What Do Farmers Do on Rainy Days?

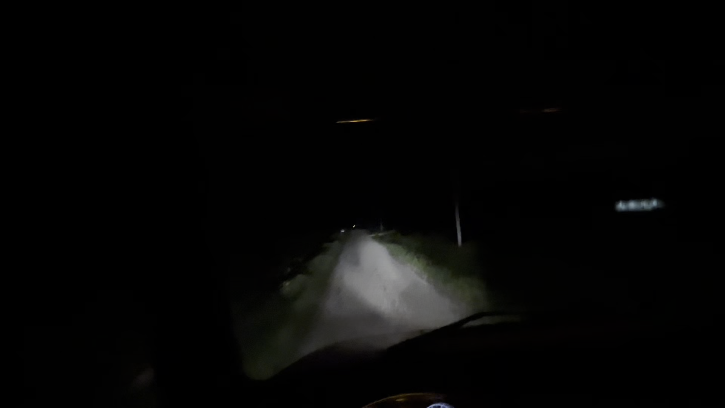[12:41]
I had to back, road makes a T there, and I was backing into the T so I could get turned around and not go completely around the block. I just couldn't see anything, so I was trying to focus.